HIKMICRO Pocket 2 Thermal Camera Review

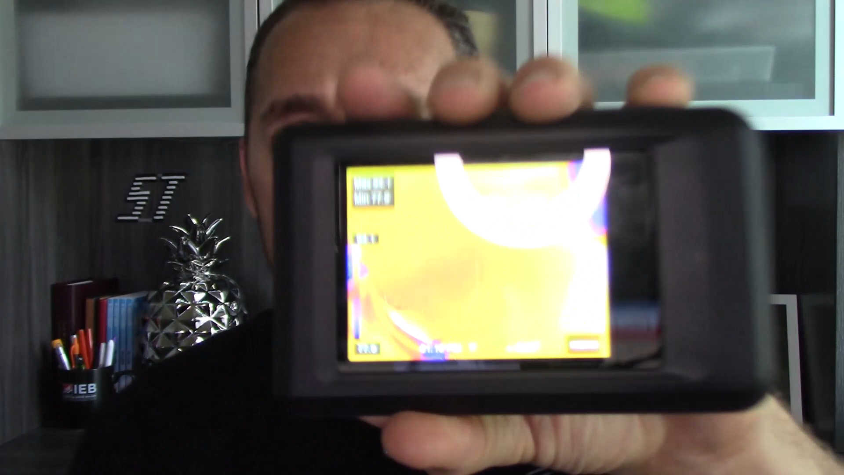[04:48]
I'm going to try to drag down and show you this menu here, and my beef is that, hey, it worked on the first try.
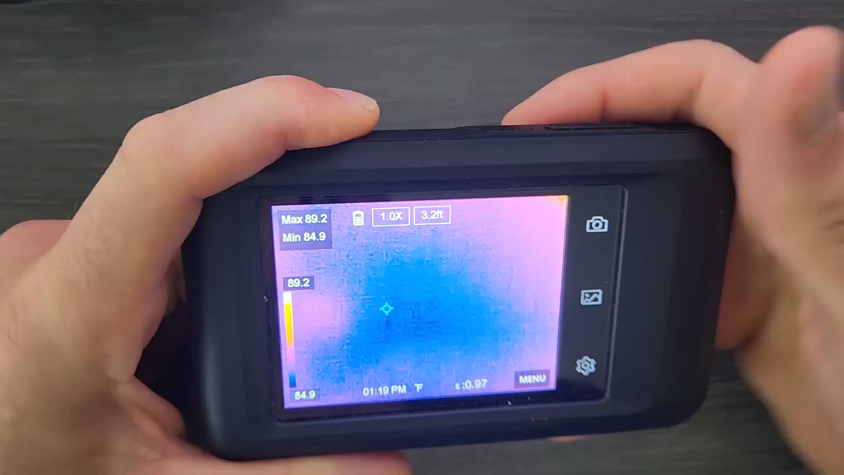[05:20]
If you're holding it with one hand and you move your thumb down, your thumb does not go straight down the screen. It kind of tends to come at an angle, and it usually doesn't work on the first try or maybe even the second try.
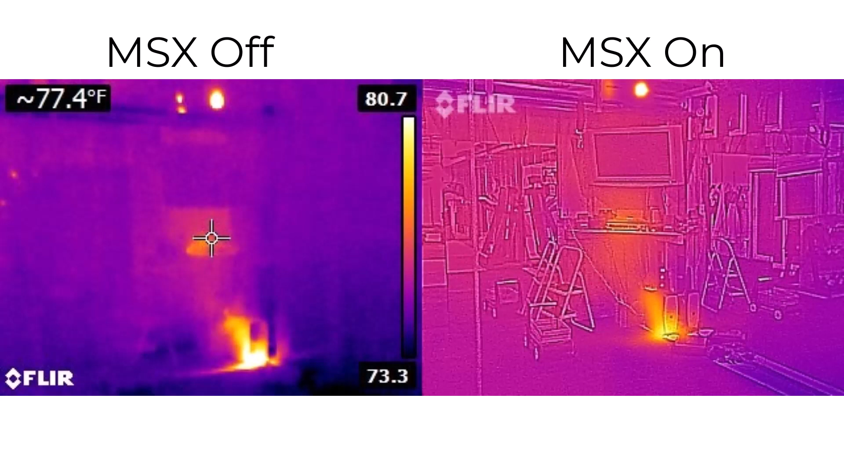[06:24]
On screen: spot 77.4°F
And it's where it takes whatever's in the visible image and it combines it with a thermal image. So they do a really nice job with this camera.
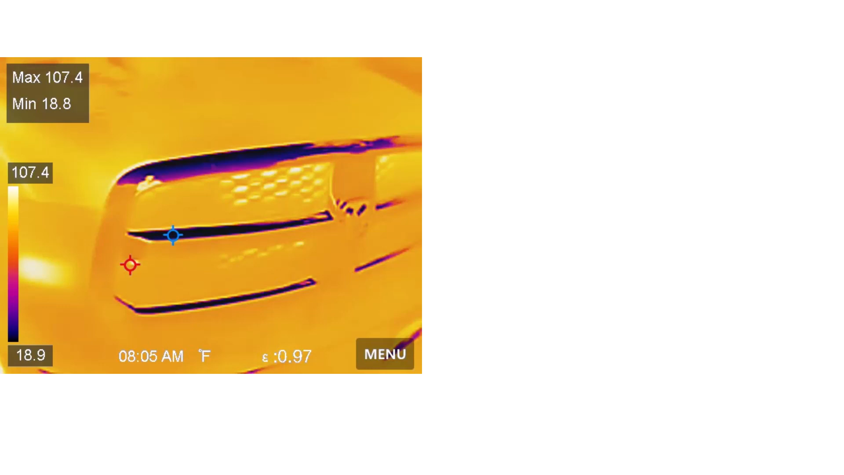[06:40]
On screen: max 107.4°F, min 18.8°F, scale top 107.4°F, scale bottom 18.9°F
As you can see in this first image, we're looking at the front of a truck. Now you're not exactly sure what you're looking at. You can kind of figure out it's a Dodge, but if we turn on the image blending, it just makes everything pop.
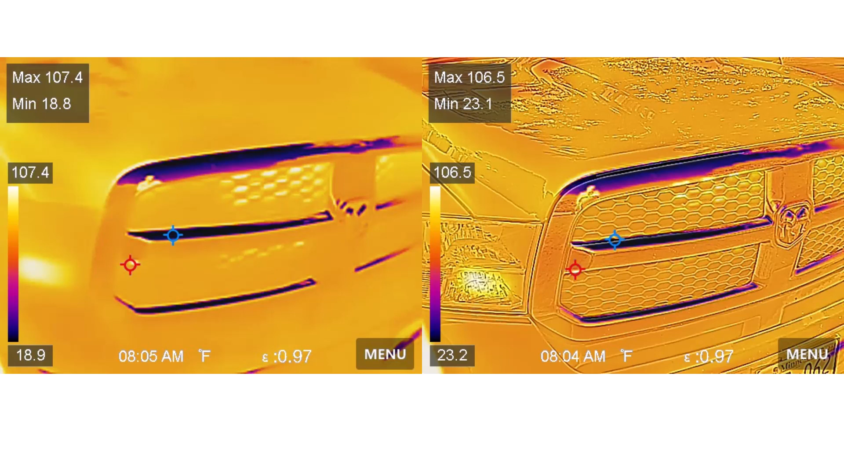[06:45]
So I love the image blending feature. It works really well. The battery life gives you four hours. That's plenty for a home inspector.
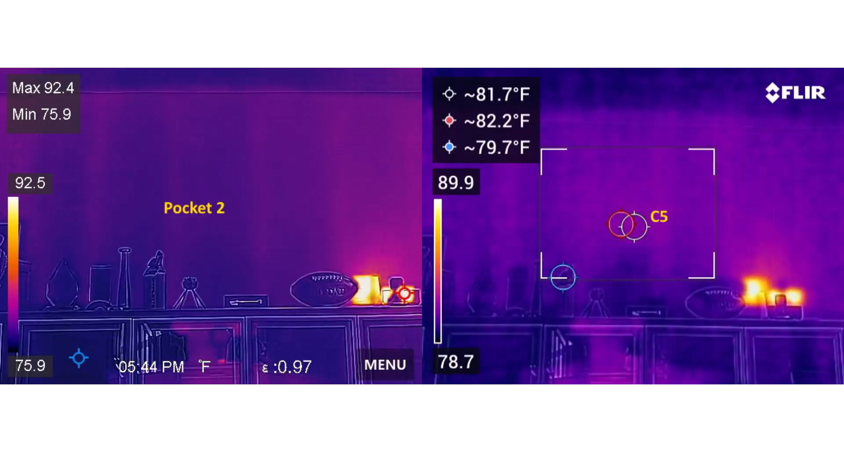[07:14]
And as we scroll through these, you know, I, I gotta say, I prefer the look of the pocket two images.
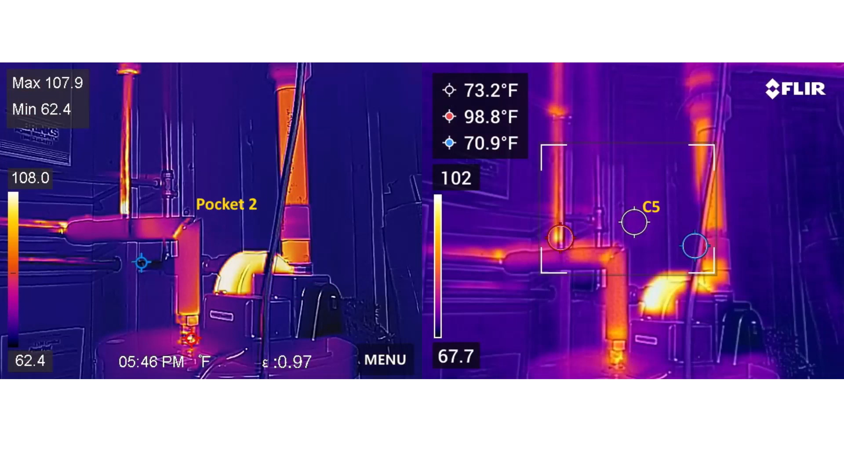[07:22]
I really think they, they have an edge over the C5.